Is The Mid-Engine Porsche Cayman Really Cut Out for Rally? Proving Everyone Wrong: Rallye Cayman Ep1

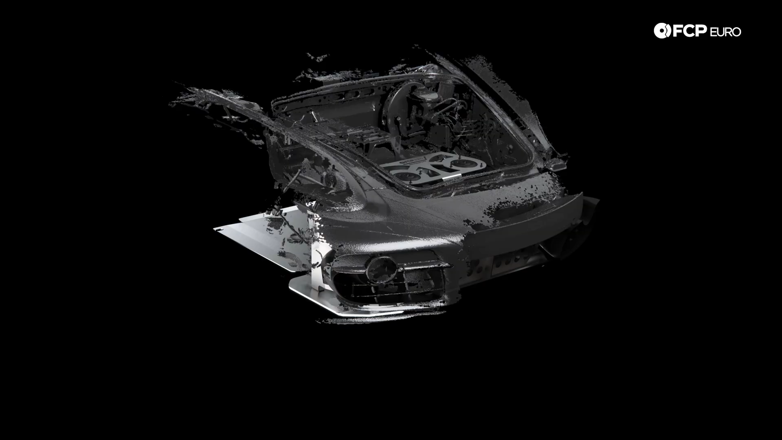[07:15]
And it was clear they were going to need skid plates, lots of skid plates.